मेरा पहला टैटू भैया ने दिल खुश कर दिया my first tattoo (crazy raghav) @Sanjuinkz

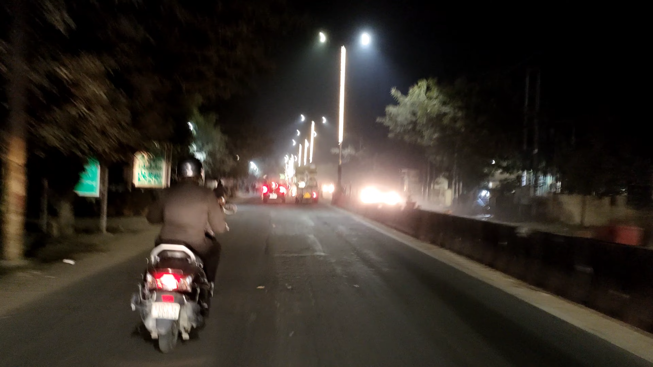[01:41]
तो भाई ये रहा स्टूडियो, यहाँ पहुँच चुका हूँ मैं, रात हो गई है क्योंकि निकल तो दोपहर को रहा था मैं,